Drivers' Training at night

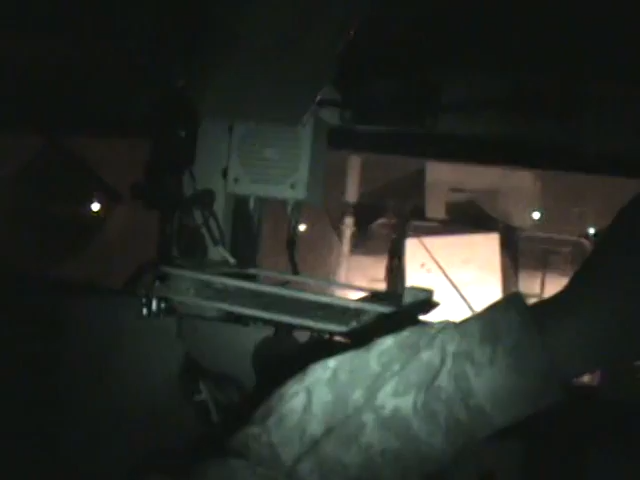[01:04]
Oh, shit. It's our nipple. What? Hey. Hey. Can you really see? Yeah, I got night shot on.
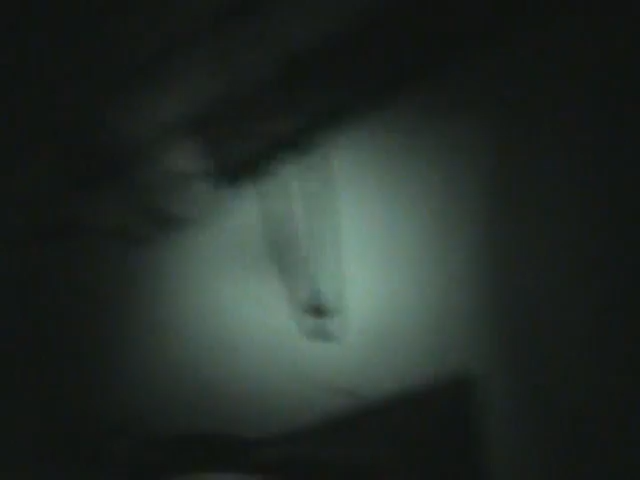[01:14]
Look like the eyes of a wolf.
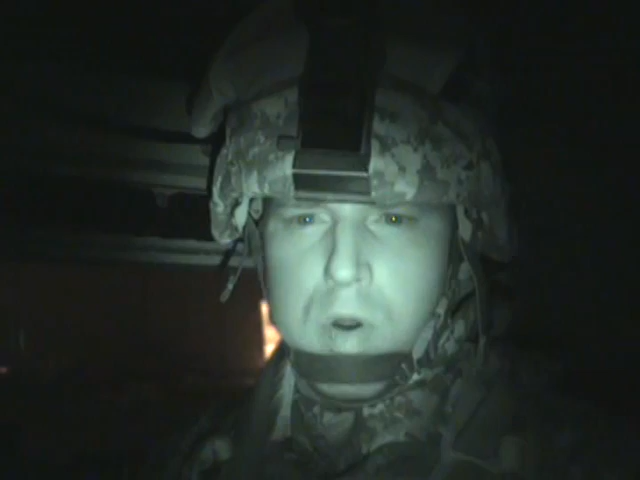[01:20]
So you can email that picture now? No, no, it's a video. No, no, but can you put it down on your computer? Yeah. Cool. Definitely. Okay, do it again though. Do it again at me.
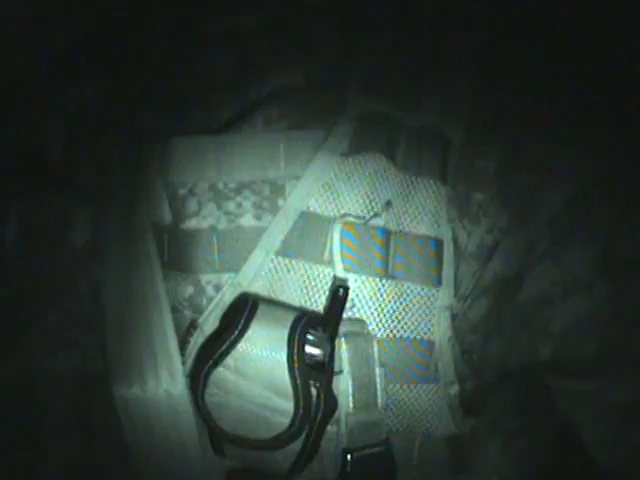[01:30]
It's going on YouTube. Just so you know, it's going on YouTube. What? Oh. Can you see it? Yep. Got it.
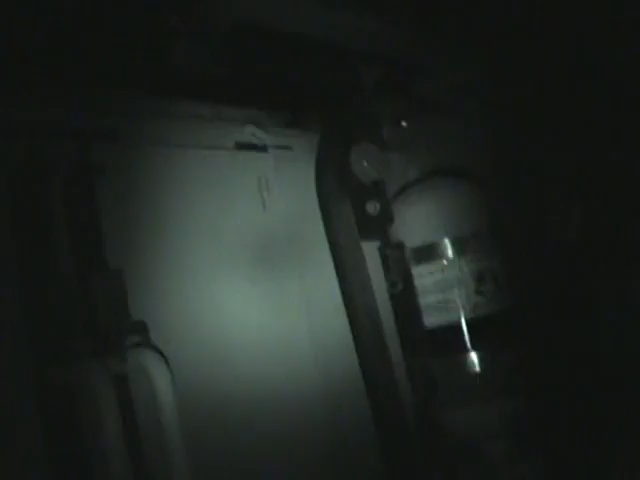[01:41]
Now, what's the name of this Humvee again? 1151. 1151? 1151.